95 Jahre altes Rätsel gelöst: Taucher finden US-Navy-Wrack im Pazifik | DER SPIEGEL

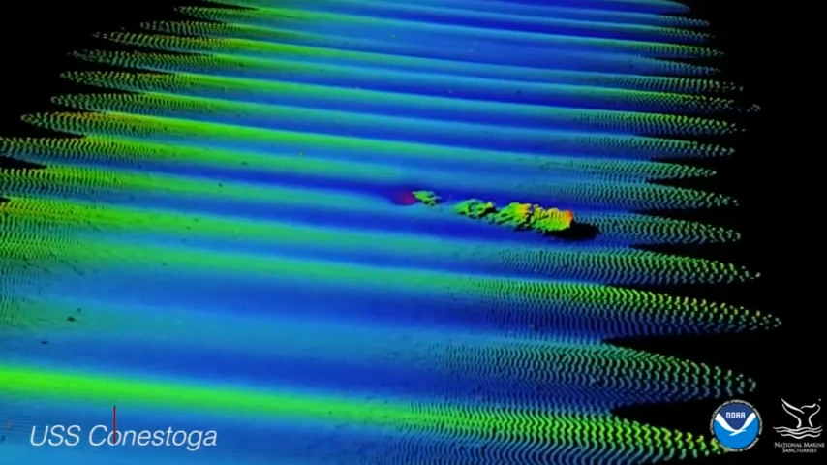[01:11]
Die NOWA und die Navy haben jetzt offiziell den Fund bestätigt.
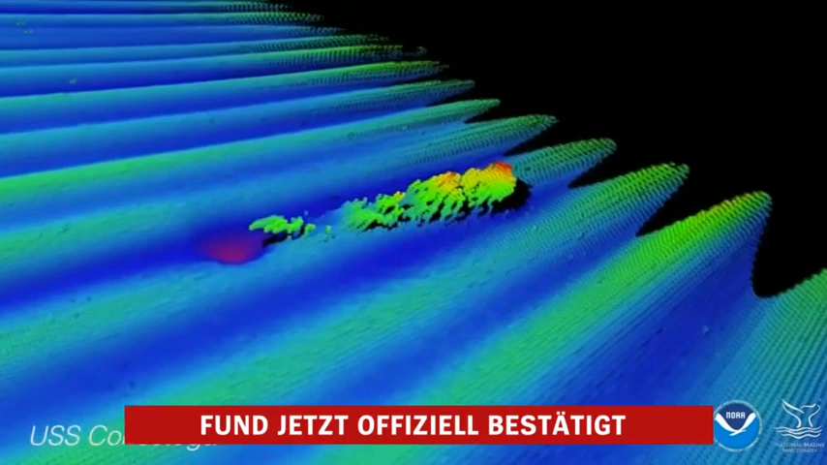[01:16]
Nach Ansicht der Forscher sank die USS Conestoga auf der Suche nach einer geschützten Bucht der kleinen Inselgruppe.